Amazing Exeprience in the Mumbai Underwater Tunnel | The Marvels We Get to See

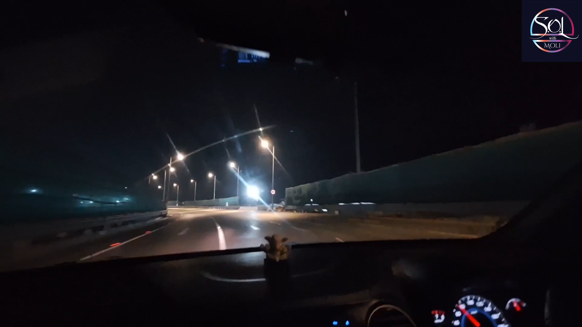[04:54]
हम लोग नीचे की तरफ � यह जा रहे हैं, पहले थोड़ा सा हाइथ पर था, फिर आप यह लोग नीचे जा रहे हैं, बुला भाई देशा ही रोड, यहां से निकल जाएगा, अब ही मतलब सारा बन रहा है,